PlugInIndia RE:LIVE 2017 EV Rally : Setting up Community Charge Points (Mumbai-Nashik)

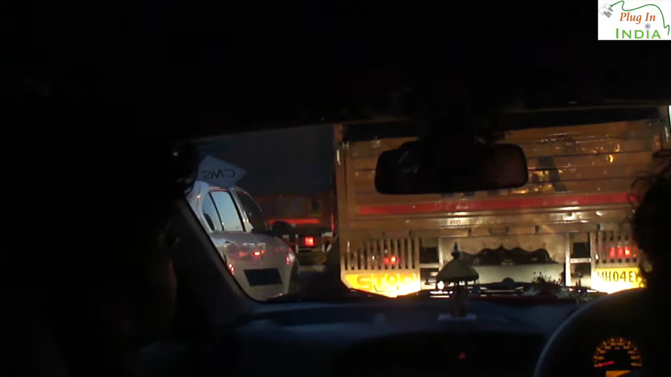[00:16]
We are heading out to Nasik but we are already stuck in traffic at 6.30 in the morning that's why we should go to Nasik. Chalo Nasik, Mumbai chhodo.